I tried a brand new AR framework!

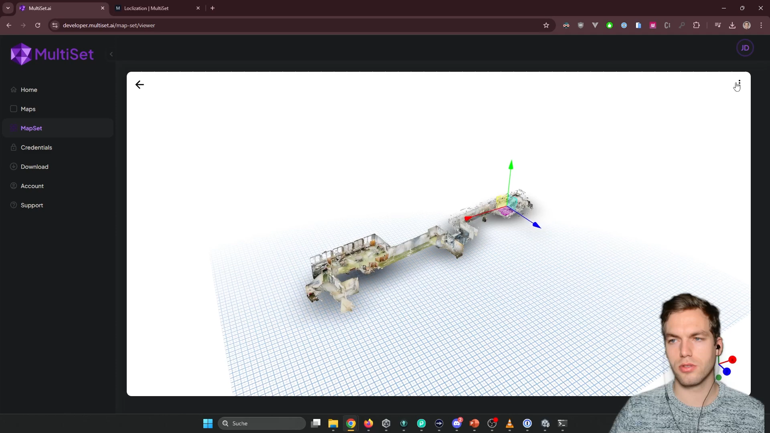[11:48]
The drawing can go here. Download textured mesh. Ready to download. Let's try also the raw mesh. So you see the difference.
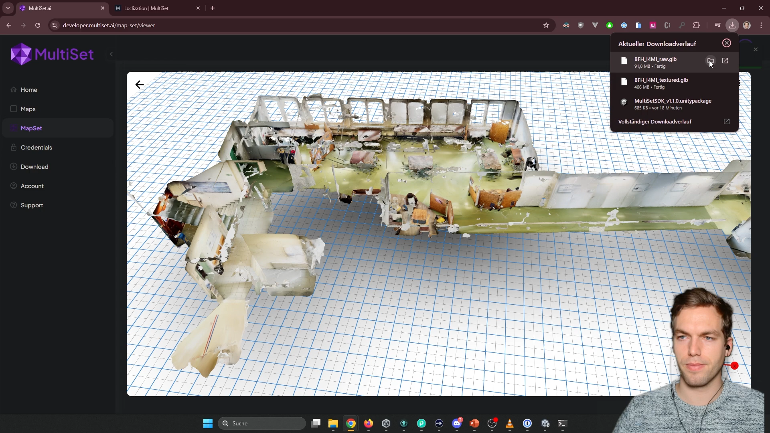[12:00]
Obviously you see this is much bigger than this one. So this is going to use.
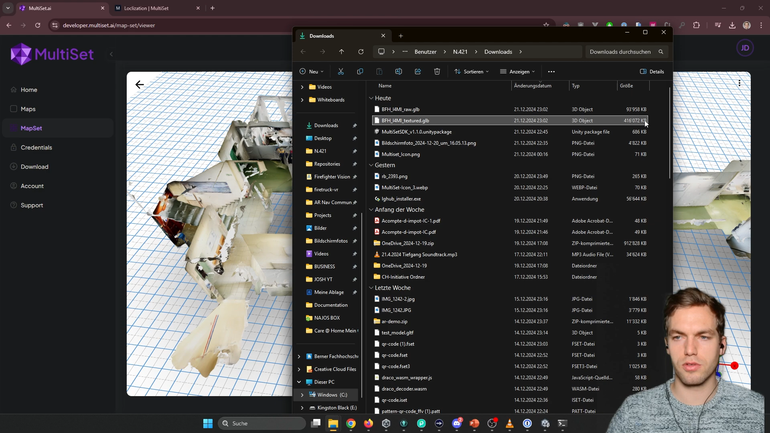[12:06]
Textured map is going to use much more space. So let's import them.
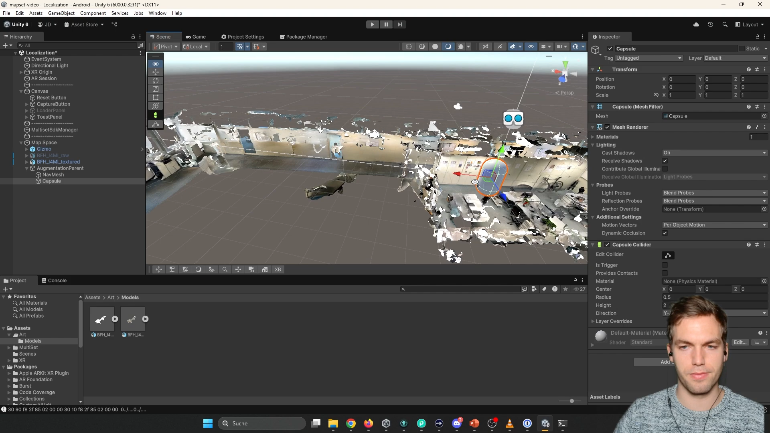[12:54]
Links below. So here we have the nav mesh. The nav mesh. Let's create a capsule. Capsule capsule. I'm going to make it. Add the.
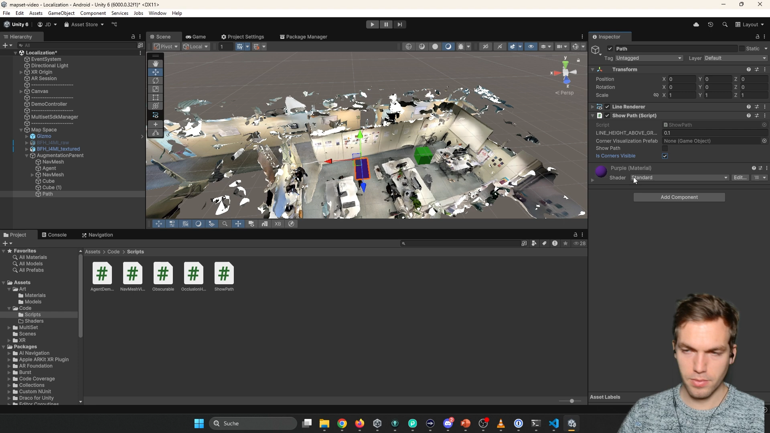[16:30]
Show path. This is just to make it. For debugging. And corners. I've added this. To add a bit of understanding. How. This works. But basically. It's just a prefab. That will. Show at the corners of the path. Let's quickly set this to. Maybe.
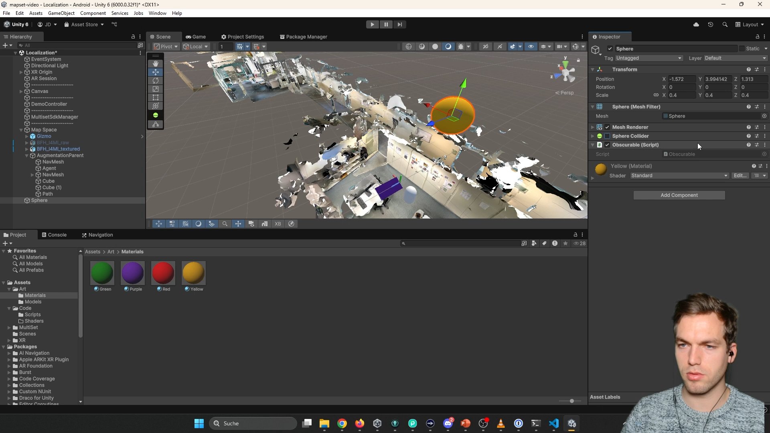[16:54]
Don't need the collider. So we add this as a prefab.
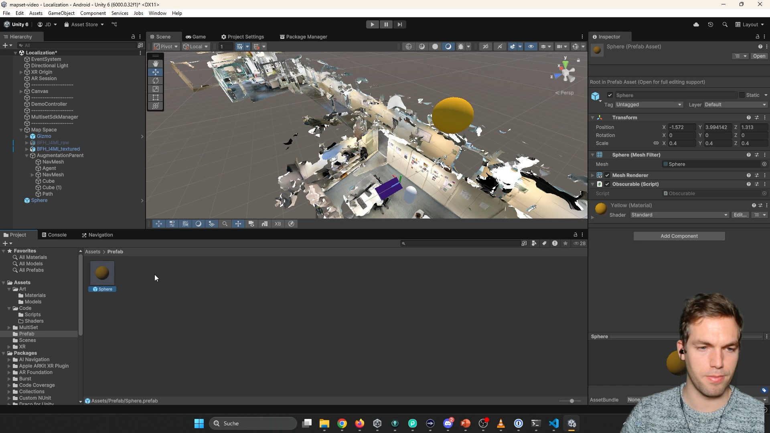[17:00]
And then. I can delete this here. And here in the path. You're gonna. Sign this prefab. This should work. See. So. Nothing is happening.
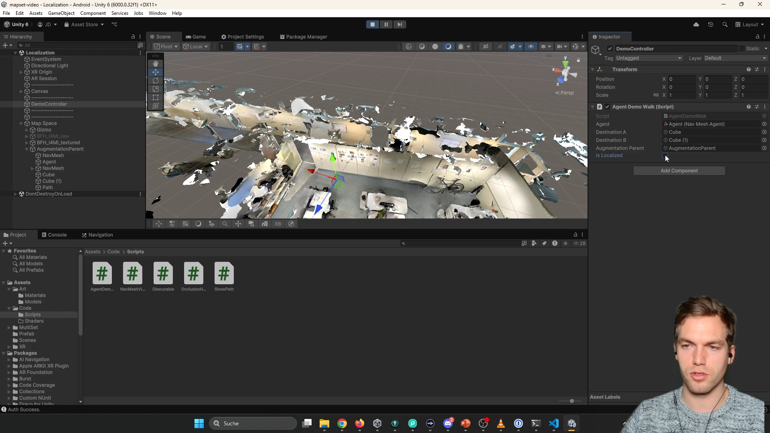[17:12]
But as soon as you're localized. You're gonna see the path. And then here you see the corners.